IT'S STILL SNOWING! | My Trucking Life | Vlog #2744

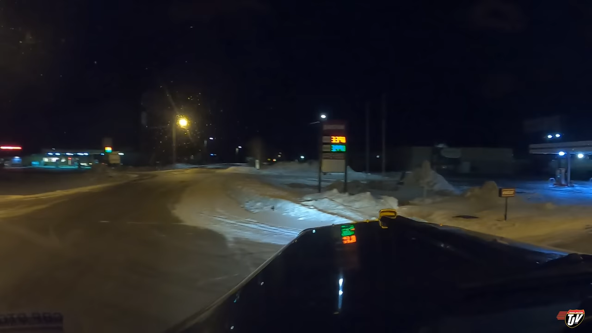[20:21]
Looks like I see some parking spots in the back there already, right on. I was kind of worried it would be full. I don't have any time to go anywhere else. I've got six minutes left on my clock. Six minutes to park. And I want to park straight ahead there. I don't know if this guy is going to take that spot or not.
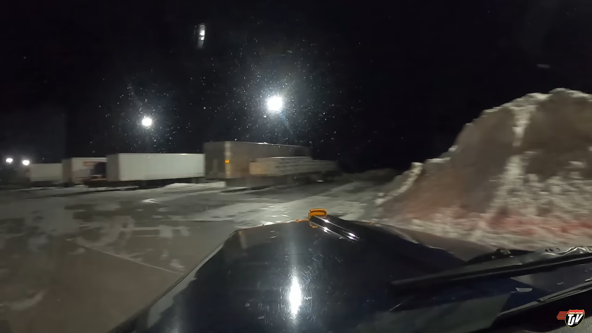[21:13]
A lot of dropped trailers here. It's taking up a lot of space for drivers that need it.